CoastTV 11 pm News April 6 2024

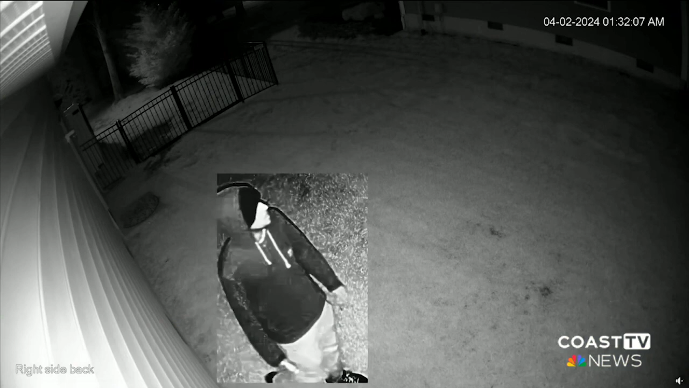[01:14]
Worcester County sheriffs say they believe he was trying to break into cars in West Ocean City. They need your help finding him. New tonight. Crews say they've removed the huge chunk of bridge debris at the key bridge wreckage site.